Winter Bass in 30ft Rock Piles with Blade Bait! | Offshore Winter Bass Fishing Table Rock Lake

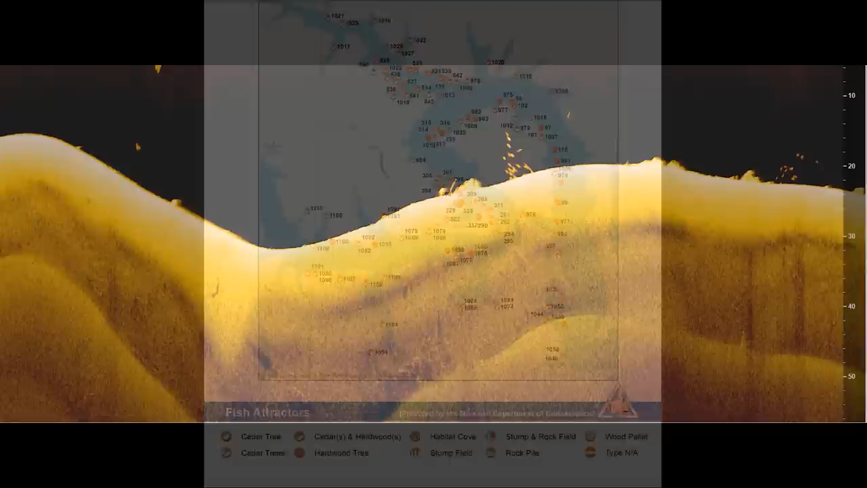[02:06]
by graphing a bunch of these fish attractors to see if I could see any fish and I stumbled upon a row of
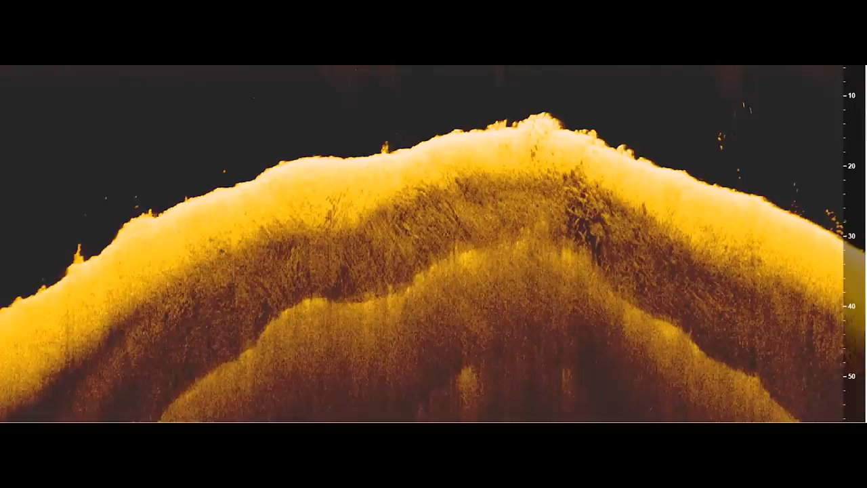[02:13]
rock piles that were just absolutely loaded I mean loaded with fish and you can see on the graph here there's fish everywhere there's bait they're in about 30 35 feet of water
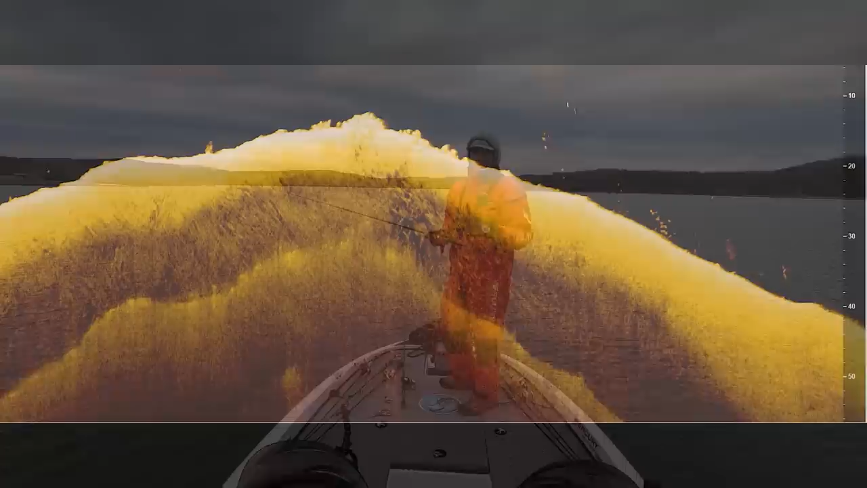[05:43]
back to these images I was showing earlier these fish are just stacked up right on the break they're shad down there there's fish all over the graph and you know these are the type of spots that I
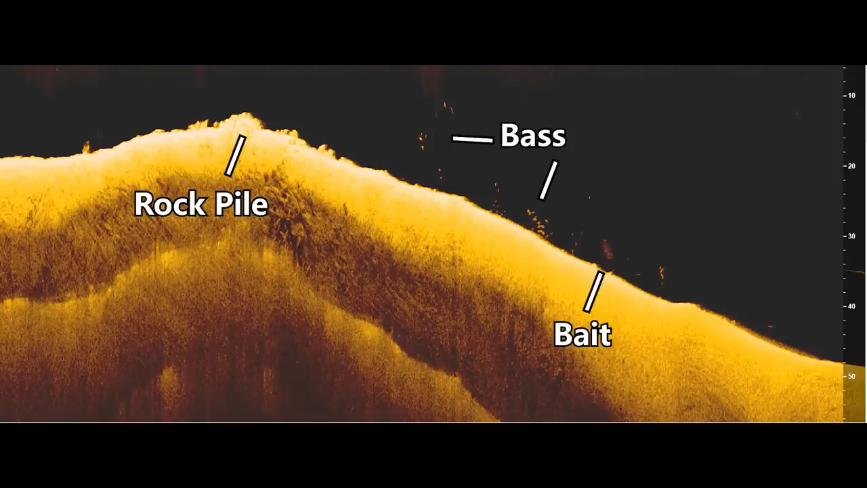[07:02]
but they're not more than two or three dots maybe four dots tall which let me know that these were bass and if you do want
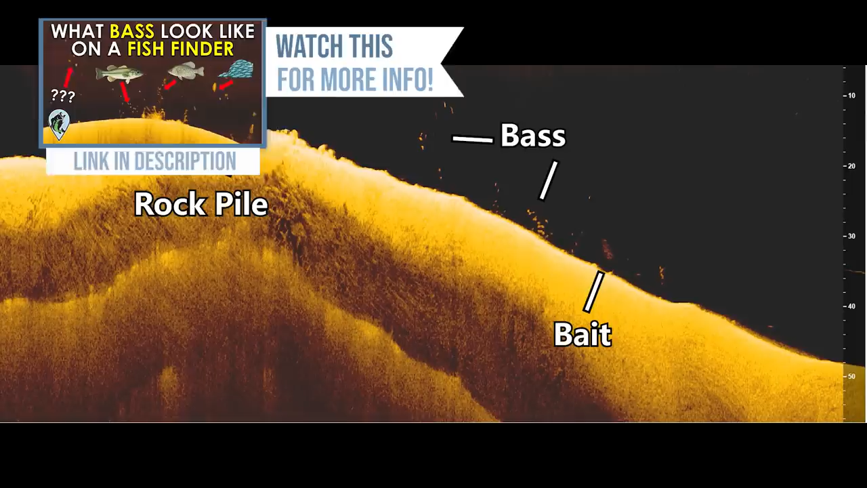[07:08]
to learn how to identify bass in your fish finder check out this video up here and I knew immediately that I could get these fish to bite but one thing I did notice is that these fish were spread out pretty